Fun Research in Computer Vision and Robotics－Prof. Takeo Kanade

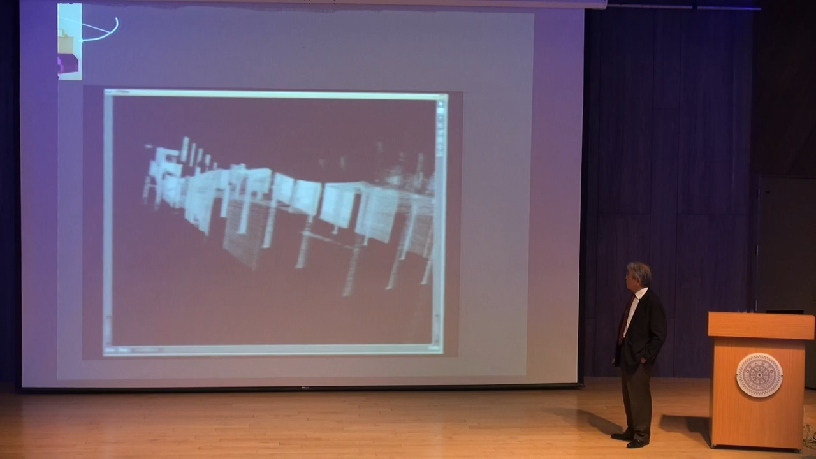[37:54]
which is next to Carnegie Mellon, and scan the whole building, even person there.
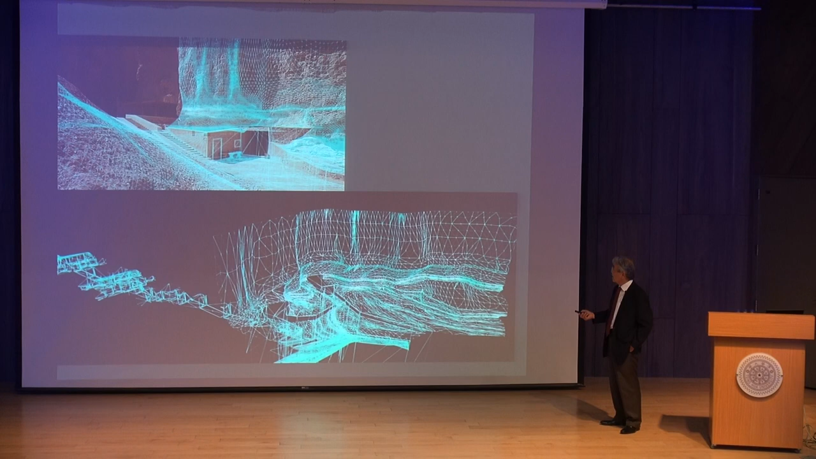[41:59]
And even built a small sensor that can be carried by a helicopter.
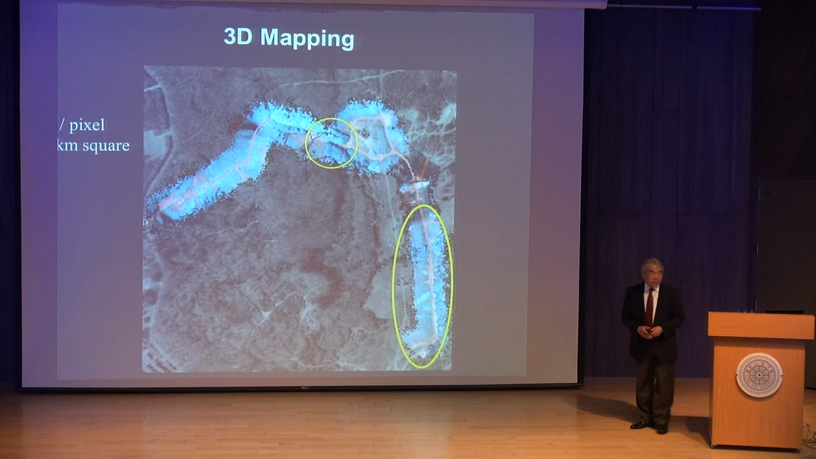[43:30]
Anyway, so we built this, and then this thing can actually scan over certain area, like tree lines over, and then if you, let's see.